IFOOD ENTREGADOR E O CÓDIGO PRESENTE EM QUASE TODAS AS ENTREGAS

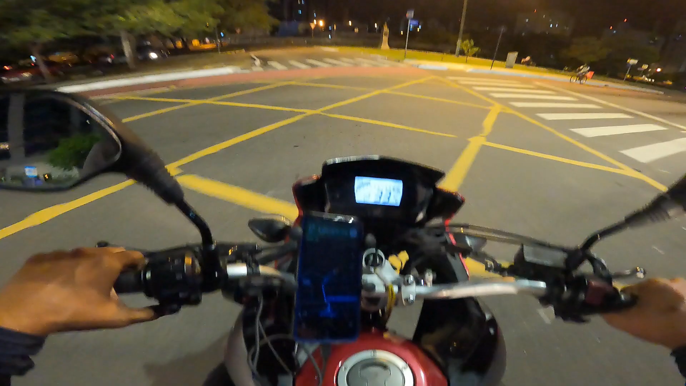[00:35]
Vamos atravessar aqui a principal Avenida Governador Flávio Ribeiro Coutinho Entrar aqui à direita,
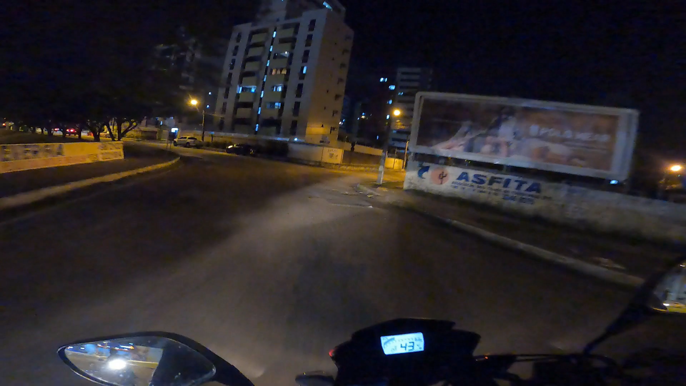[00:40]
entrega bem pertinho Acontece muito disso Chama de longe para entregar bem perto E paga aquela taxa pequenininha Mas fazer o que? É 1 real por km, né? Eu não faço pela Uber? É a mesma coisa, sendo que é a iFood Então, nas altas demandas É desse modelo
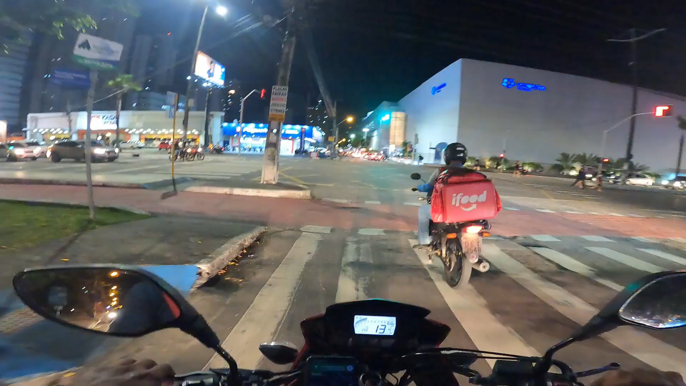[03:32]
Chamou confraria da pizza Fica ali no Manaíra Então vou pegar por aqui, ó 2.7 km Demanda é alta demais Fica chamando Assim, né?
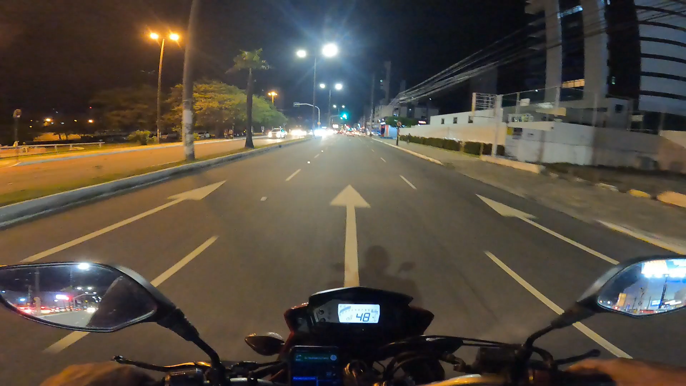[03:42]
De longe Quase 3 km Vamos lá, né? Fazer essa coleta Segunda entrega do iFood
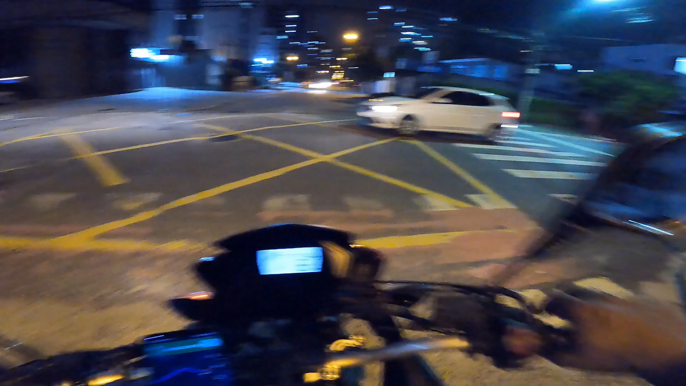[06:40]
Vamos pegar aqui Direto mais uma vez Na Edson Ramalho Entrar lá na frente À direita Prontinho, galera Estamos chegando A entrega aqui No Manaíra mesmo São 7 horas e 6 minutos A gente entra aqui E já Olha Deixa eu ver Se é esse 623
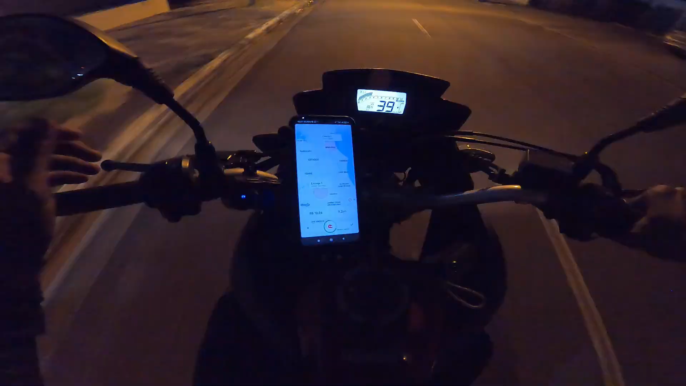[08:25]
Ó Já tocou outra Aqui ó China Taiwan Passei por ela E não tocou Mas veio tocar aqui Agora Vamos lá Aceitar mais um Aqui ó China Taiwan China Taiwan Eita Ia botando Pro outro lado Ó Ia botando Pro lado esquerdo Desaprendi Até que enfim Uma taxa grande Do iFood
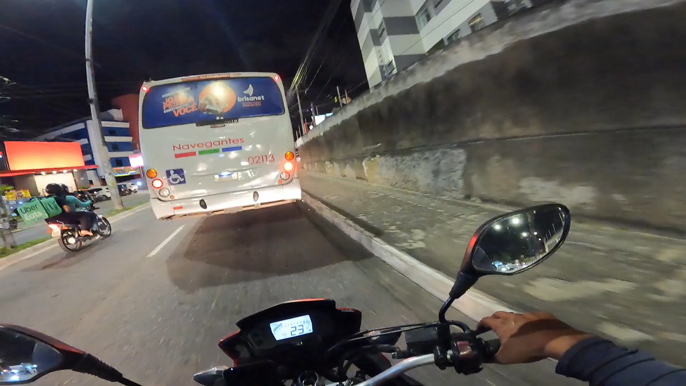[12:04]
Olha ali Bob's Vamos entrar por aqui
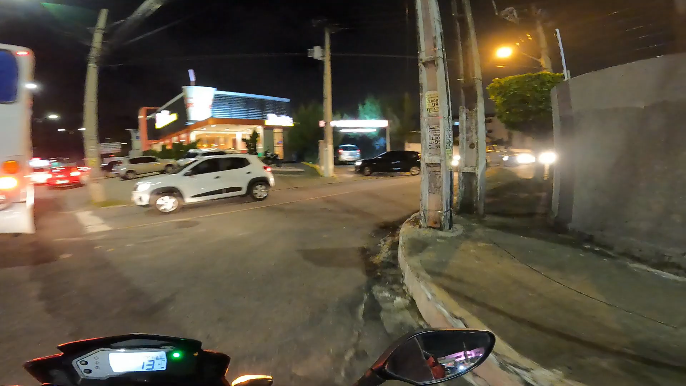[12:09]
Que aqui a gente Estaciona junto Dessa moto Eita
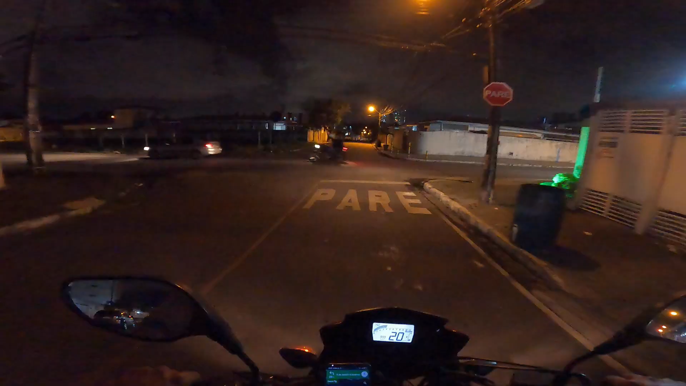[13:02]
Um carro Vem não Logo ali na frente Está bem pertinho
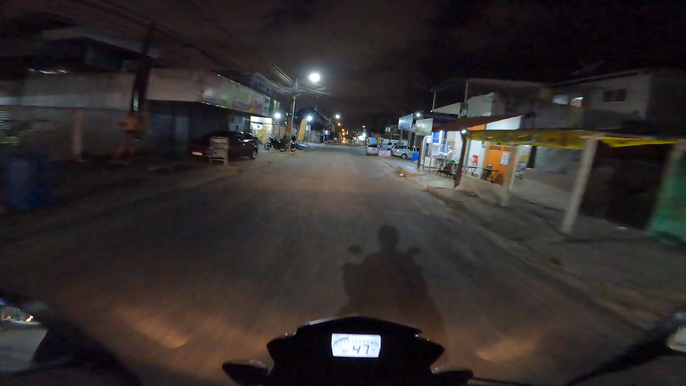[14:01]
Cuscuz Pegando ali A direita A gente já consegue Chegar ali Na principal Do alto plano Que divide o alto plano E cabo branco Então Muito próximo Mesmo Dentro do raio
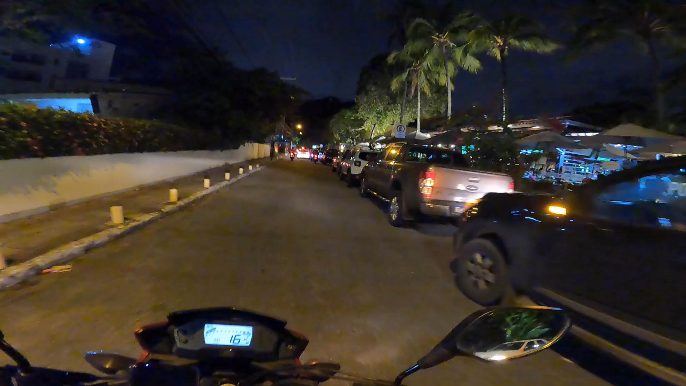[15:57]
Presencial Delivery Motoboy Cheio Ó pra aí
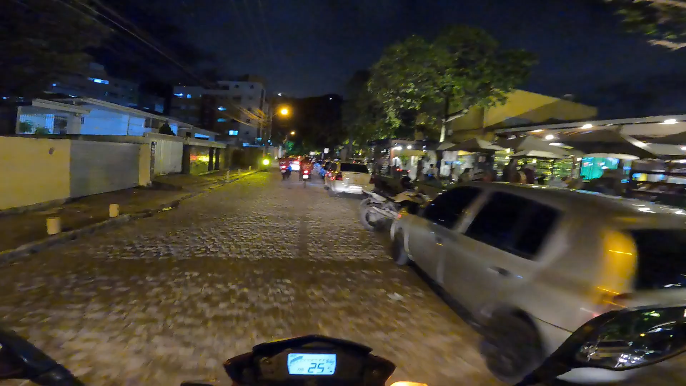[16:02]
Tá danado Agora é só esperar Abrir uma vaga aí Pra gente
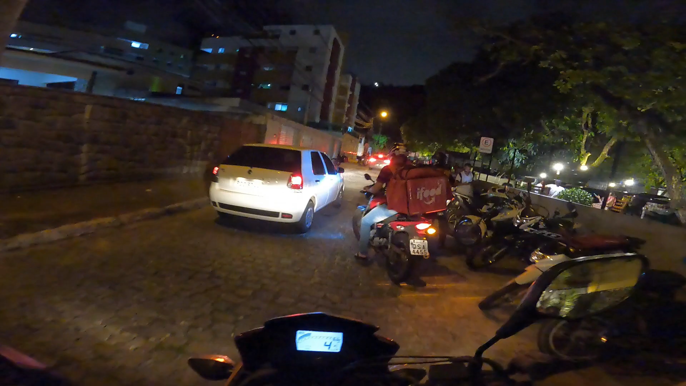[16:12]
Adiantar um pouquinho Eu tenho paciência Só vou dar o cheguei E vou esperar Abrir uma vaga
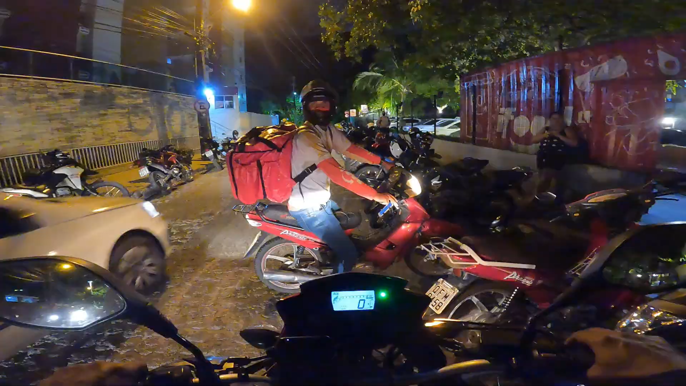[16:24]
Que vaga boa é essa? Dá pra eu entrar de lado com ela